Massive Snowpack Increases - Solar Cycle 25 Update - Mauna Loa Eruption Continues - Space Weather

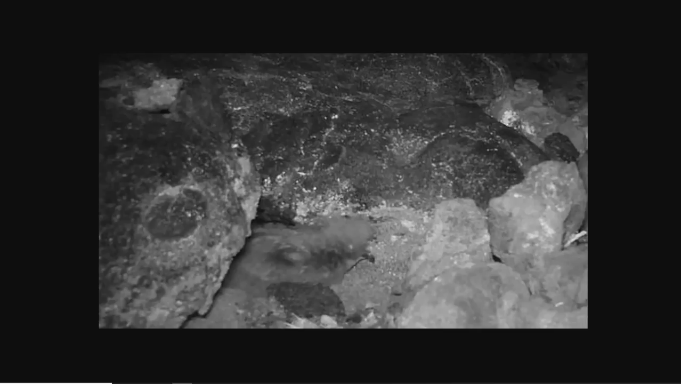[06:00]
See if you can see what this rare find is.